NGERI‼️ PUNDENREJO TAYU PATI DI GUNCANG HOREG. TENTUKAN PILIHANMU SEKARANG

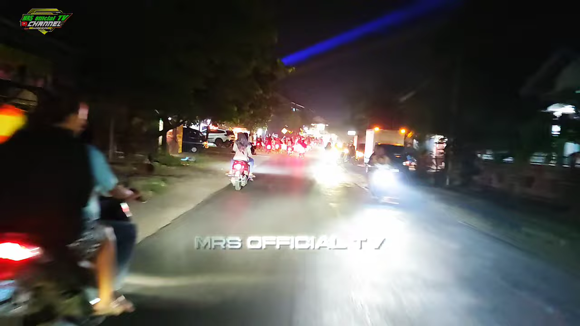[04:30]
Oh, ini sudah mulai beriut-beriut, mulai blayer-blayer lur. Wih, rame nih mungkin lur.